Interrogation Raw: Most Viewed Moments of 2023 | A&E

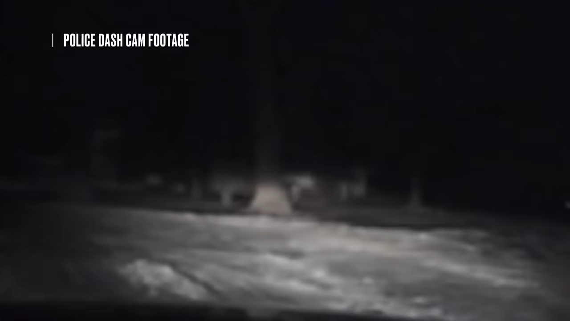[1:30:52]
Coming up to the house, there really wasn't any indication of anything gone wrong.
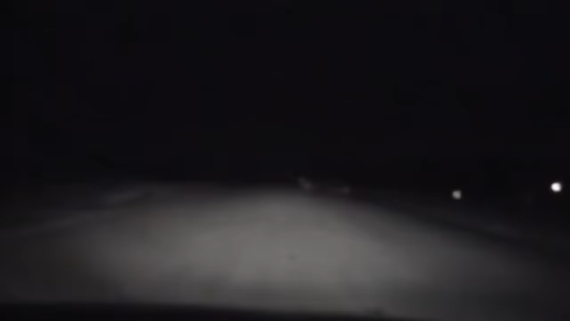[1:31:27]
So when I first drove up that night, there were two vehicles stuck at the end of the driveway, just east of the residence. You could see that both were stuck backwards in the ditch, like they had spun out.